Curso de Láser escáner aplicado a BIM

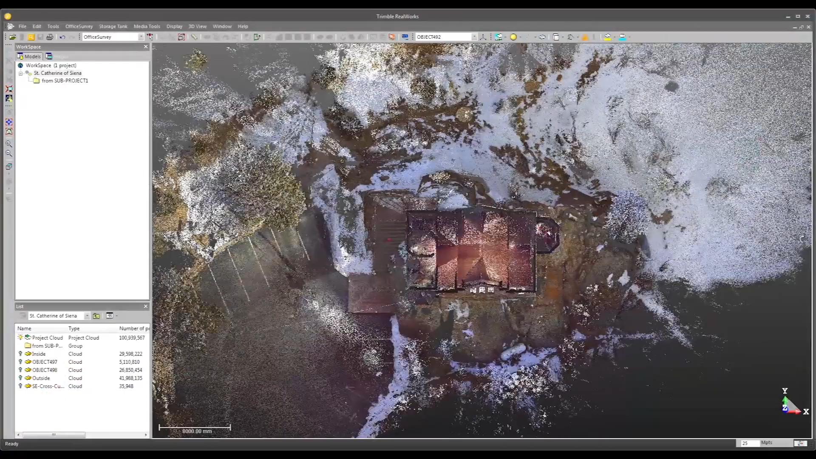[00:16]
Soy ingeniero en topografía y este curso está enfocado a todos aquellos profesionales que quieren integrar toda la información
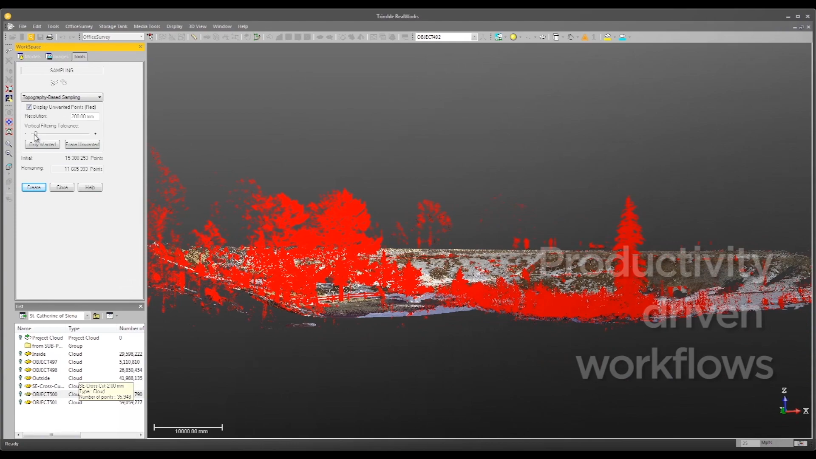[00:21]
espacial procedente de láser escáner y a partir de ahí generar una serie de productos que puedan quedar integrados dentro del proceso BIM.
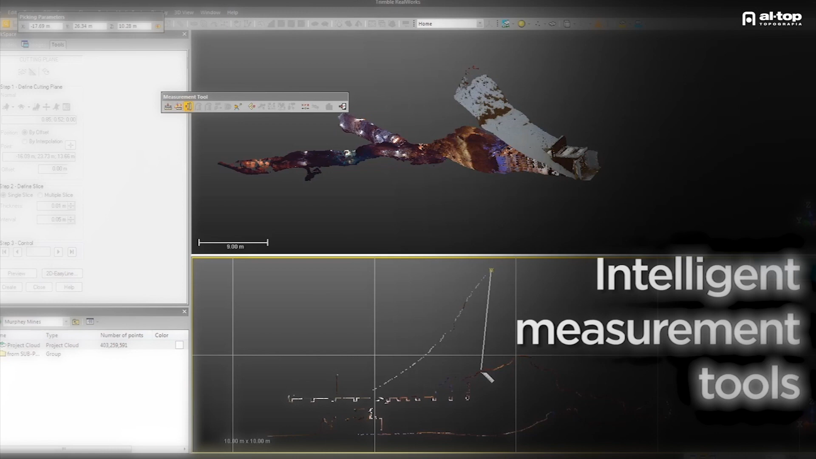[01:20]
El primero de ellos es Tecnologías de láser escáner.
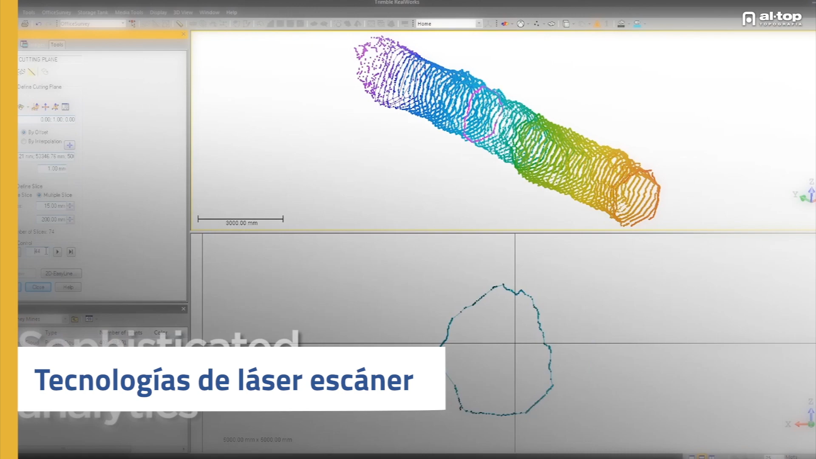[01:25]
Es un concepto muy teórico y el objetivo es mostrar cuáles son las diferencias técnicas o metodologías y sensores que hay en el mercado para poder importar esta información.
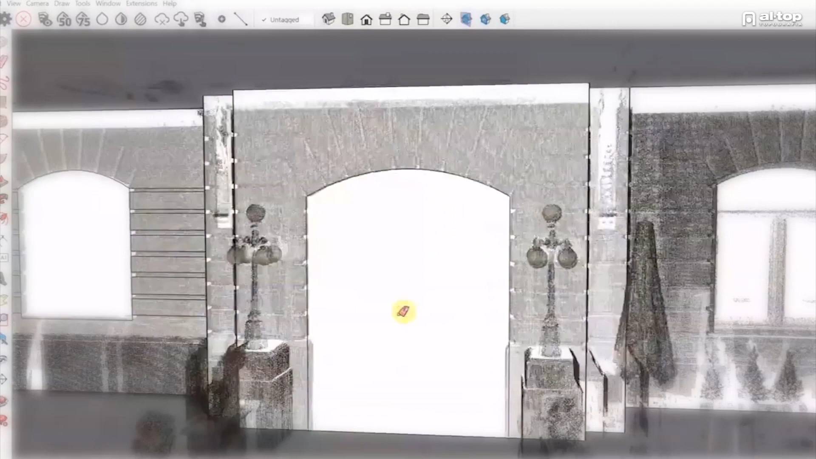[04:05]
en geometrías sencillas e interpretables por el sistema. Ese es el principal foco de este curso.